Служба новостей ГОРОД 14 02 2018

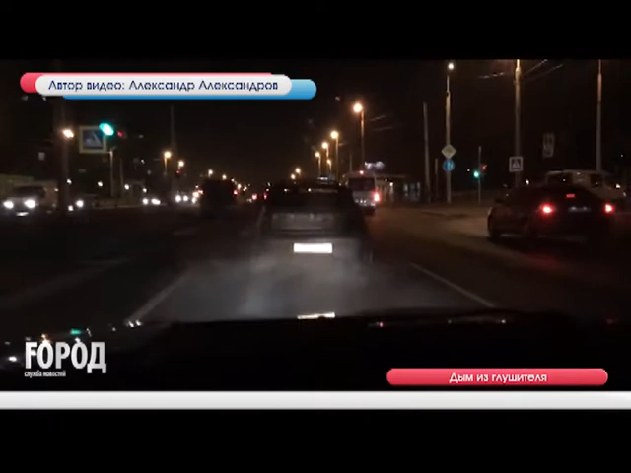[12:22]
говорят очевидцы Однако озадачил многих Из глушителя долгое время шел странный дым Как рассказывают свидетели, автовладельцу они не раз сигналили и просили обратить на это внимание Но мужчина не останавливался, наверное, согревался Зима, ведь пишут пользователи в комментариях